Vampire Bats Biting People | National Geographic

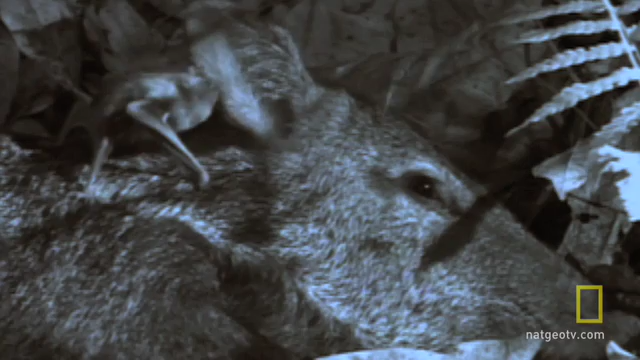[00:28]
Most victims never feel a thing, and the bite itself is superficial.